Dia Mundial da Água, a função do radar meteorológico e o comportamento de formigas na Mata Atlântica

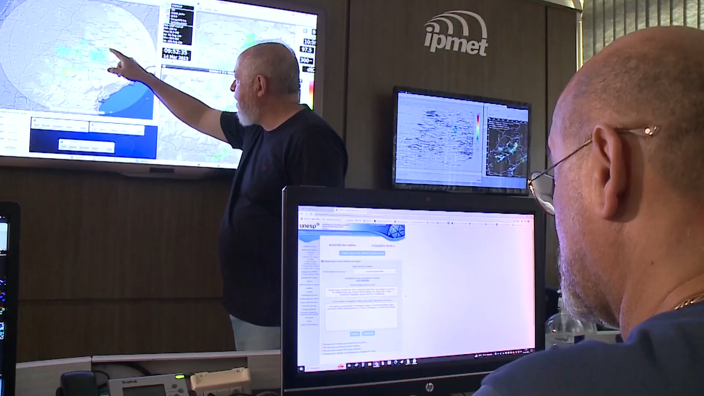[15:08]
O Brasil tem centros de monitoramento como o Instituto de Pesquisas Meteorológicas da Unesp.
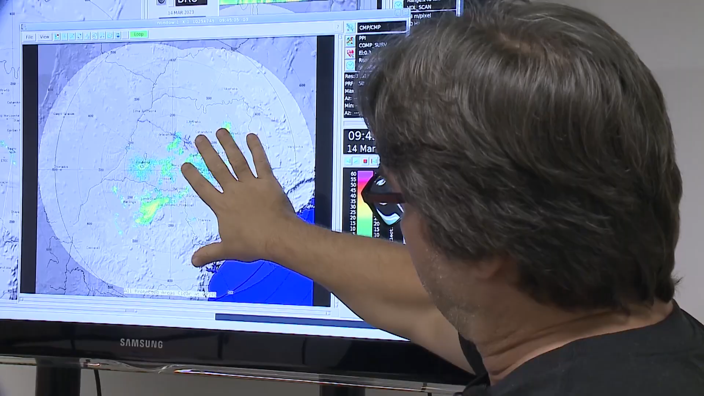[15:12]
Ele tem dois radares de banda S no estado de São Paulo.
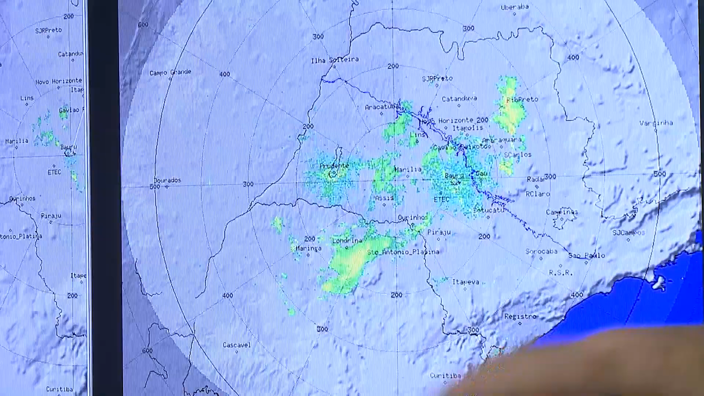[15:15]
Um está instalado no município de Bauru.
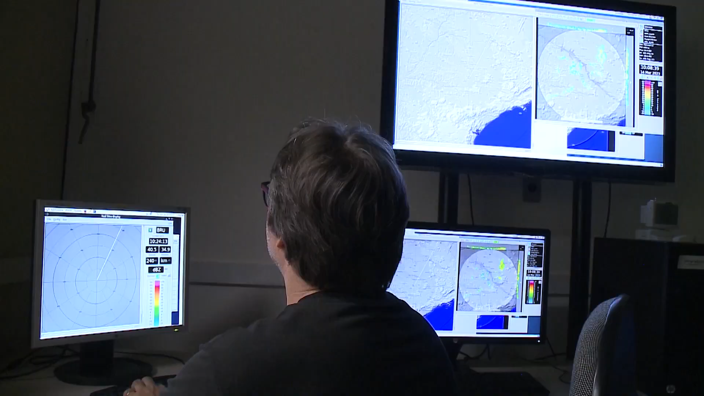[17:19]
É o caso dos radares meteorológicos polarimétricos.